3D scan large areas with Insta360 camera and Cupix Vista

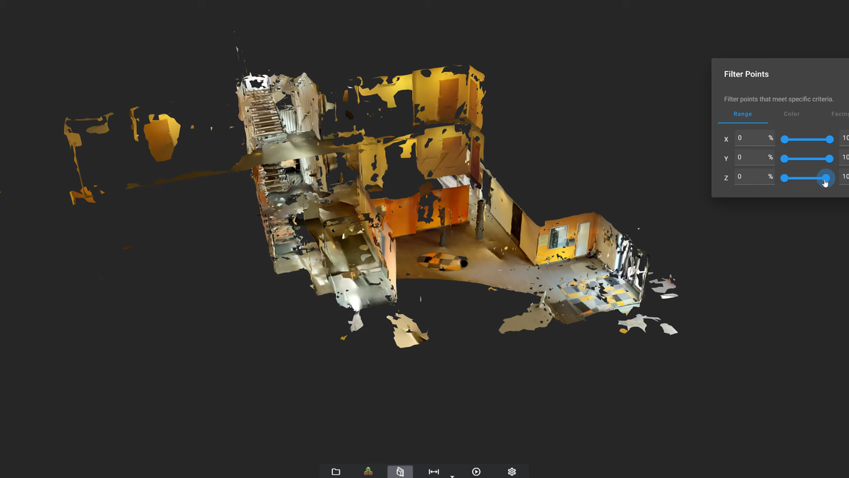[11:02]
But as an actual photogrammetry model the result is very average. The 3D model is full of holes and its textures are not precisely positioned.
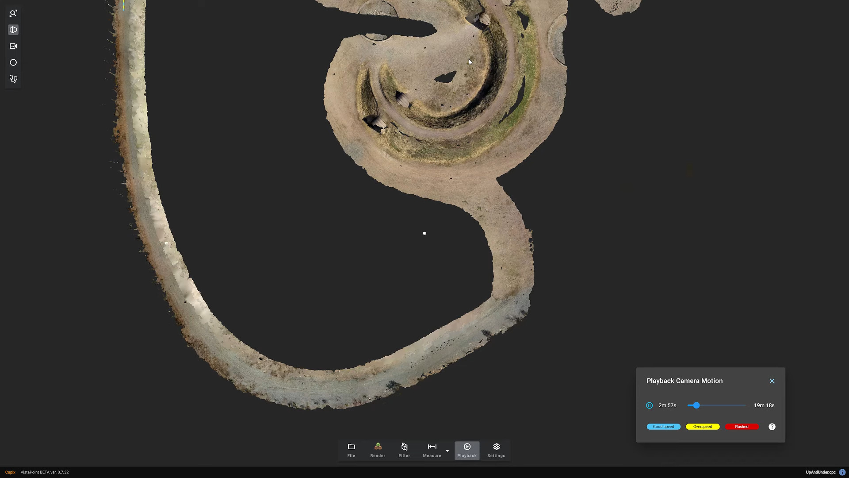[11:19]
the scan is unfortunately very narrow and the
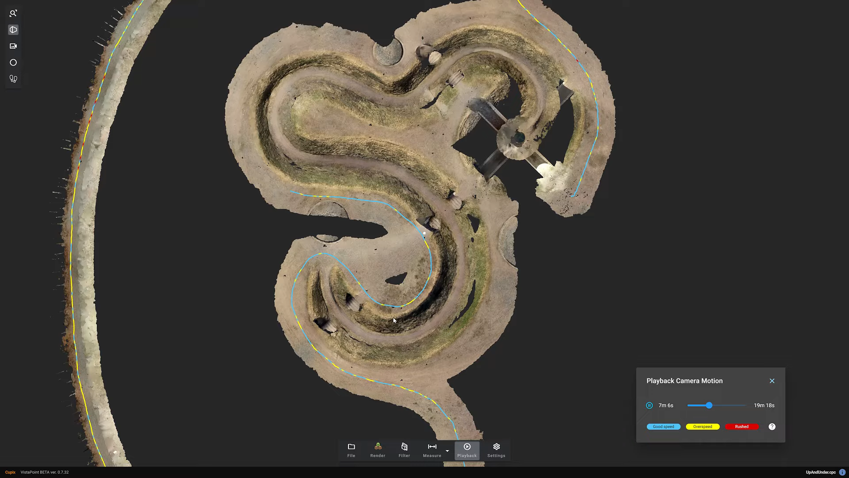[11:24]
large parts of the model have been left out of the calculation.
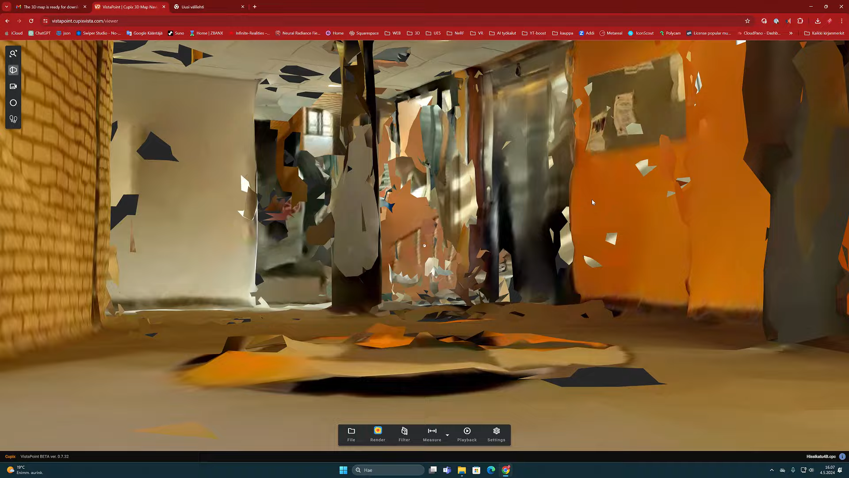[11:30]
But where can we use such 3D models if the mesh structure is not very usable?